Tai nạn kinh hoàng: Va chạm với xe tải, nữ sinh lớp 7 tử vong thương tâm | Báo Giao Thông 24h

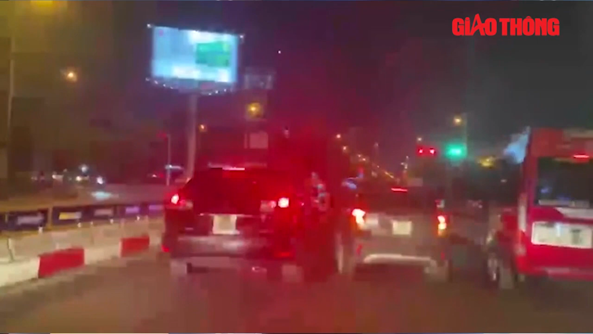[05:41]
theo nội dung clip và chia sẻ của người chứng kiến, thì 2 xe xảy ra vai trạm trên đường ở Hà Đông, thành phố Hà Nội. Nhưng sau vai trạm, lái xe Lexus 350 không dừng lại làm việc, mà tiếp tục bỏ chạy về hướng quận Cầu Giấy. Liên quan đến vụ việc trên, Trung tá Nguyễn Xuân Vượng, trưởng Công an Phường Trung Hòa, quận Cầu Giấy, thành phố Hà Nội, xác nhận đã bàn giao toàn bộ vụ việc 2 xe ô tô rượt đuổi,